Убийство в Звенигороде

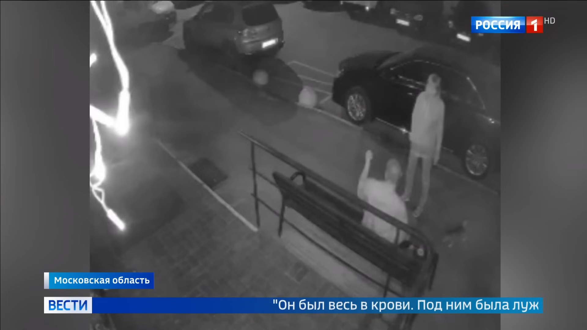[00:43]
Скоротечный конфликт записала камера наблюдения. Вот прохожий, миновав скамейку, на которой сидят двое, резко разворачивается и начинает словесную перепалку. Бьет женщину, она буквально отлетает на припаркованный автомобиль, а затем начинает наносить удары ее спутнику, после чего убегает. Избитый поднимается, но через несколько секунд опять падает. То, что нападавший орудовал не просто кулаком, а ножом, стало понятно, когда приехала полиция.